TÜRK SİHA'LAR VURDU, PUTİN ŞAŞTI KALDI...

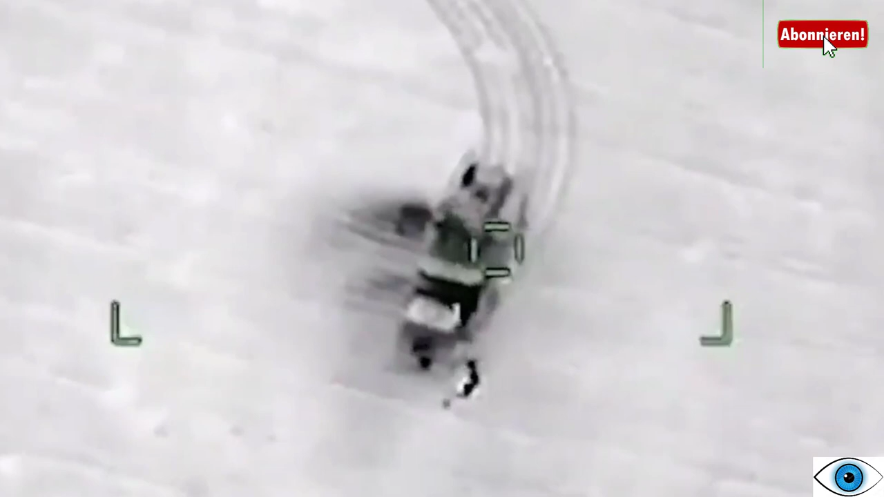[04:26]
Vurulan hava savunma sistemlerinin görüntülerin çok farklı açılardan defalarca yayınlanmasına ve bu videoların dünya genelinde